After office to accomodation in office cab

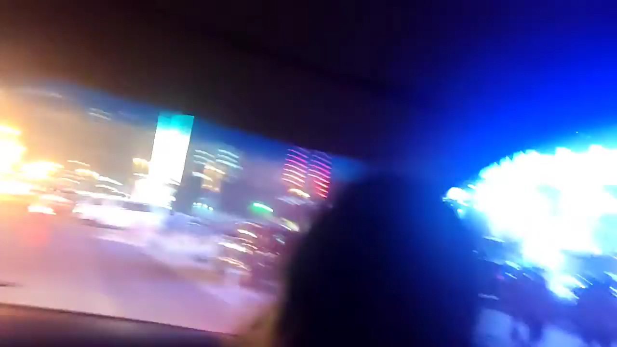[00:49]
اس کے پیچھے اپنا روم ہے اس کے پیچھے اپنا روم ہے یہاں گفت سندر ہے پہ سبو شستان ملتا ہے اس کے پیچھے ہمارا اکوماتشن
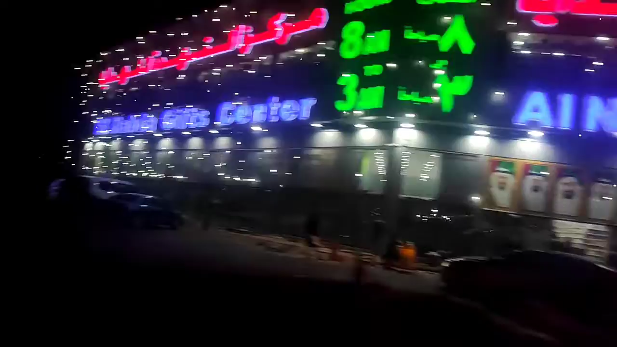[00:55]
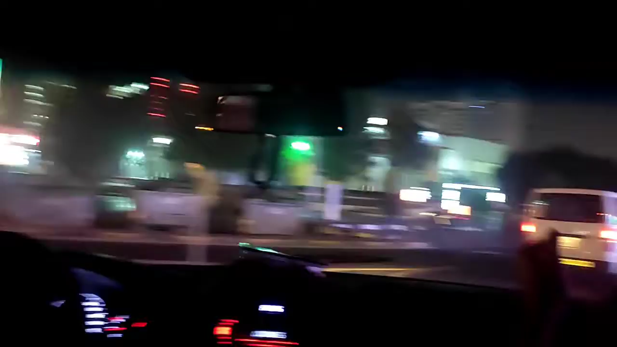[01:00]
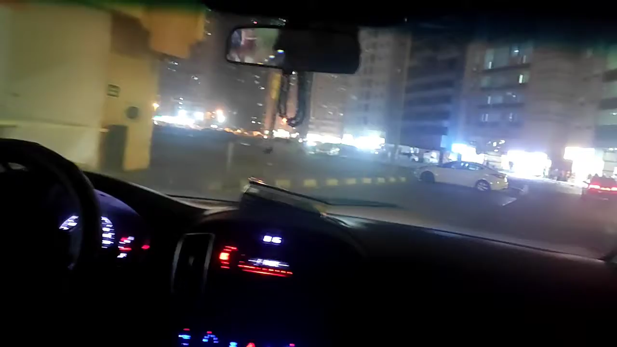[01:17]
یہاں گئی اپنے پیلیٹنگ سام رہے ہیں یہاں گئی اپنے پیلیٹنگ سام رہے ہیں تو یہ گفت سنٹر کا سیڈ والا بھی ہو ہے